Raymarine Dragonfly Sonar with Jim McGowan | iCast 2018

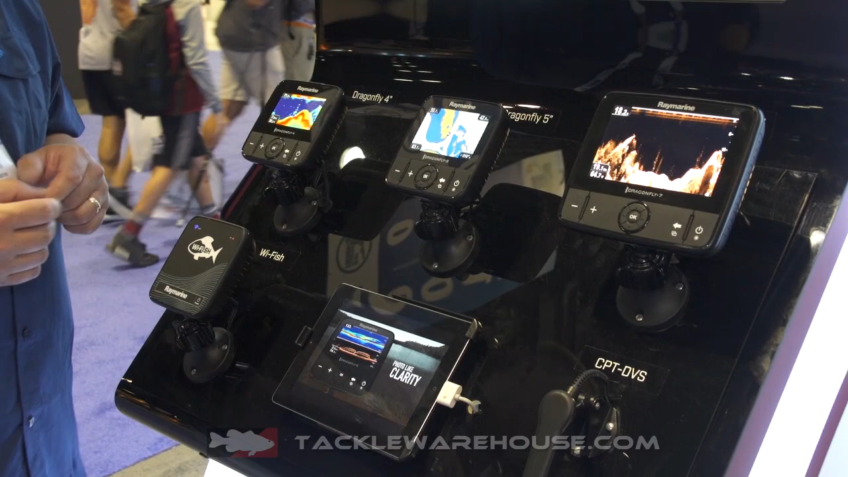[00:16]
It comes in three sizes, Dragonfly 4, 5, or 7.
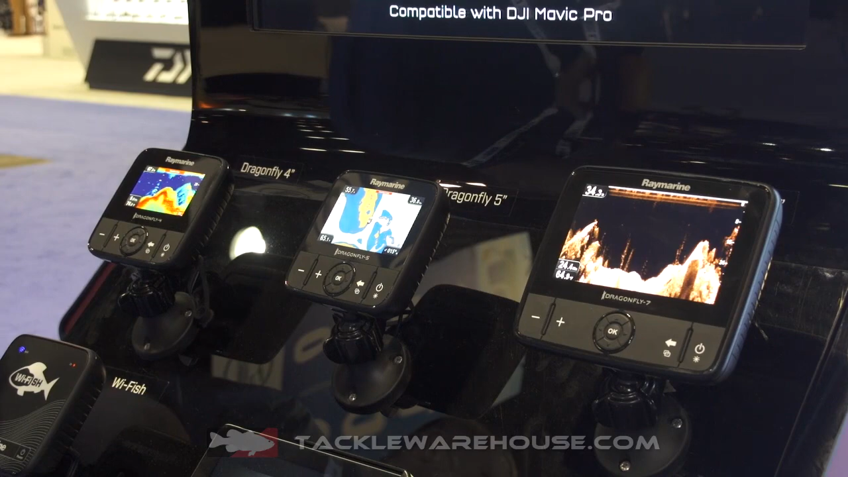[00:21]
Now, inside these units, you get mapping and GPS capability. They're available bundled with Navionics Plus cartography,
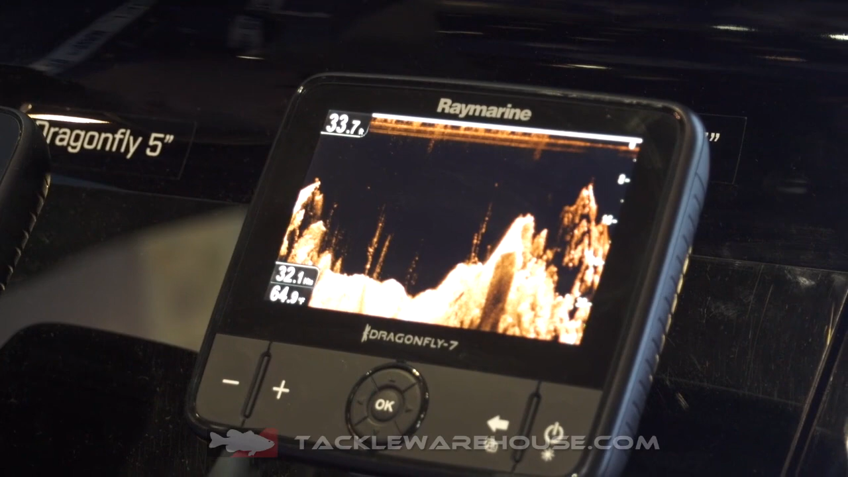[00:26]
so you get all your coverage for not only saltwater, but freshwater as well for all of the U.S.
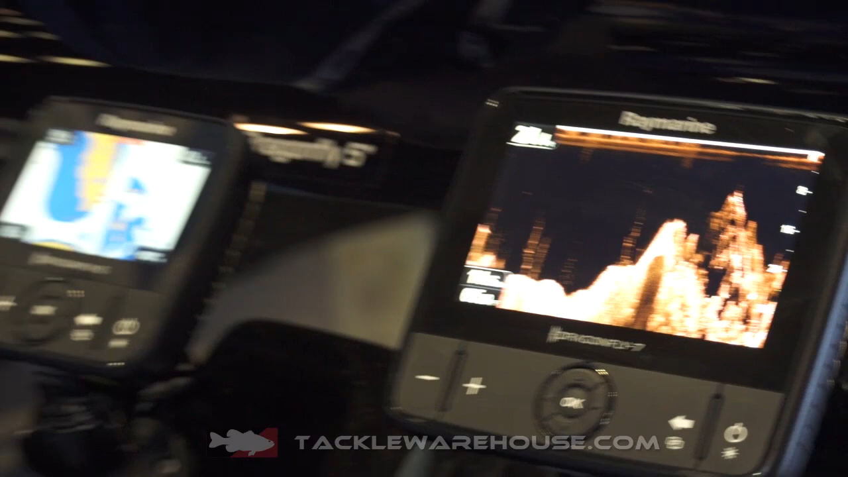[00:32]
and Canada. These units, we're looking at what we call Dragonfly Pro models. They have two channels of sonar in them.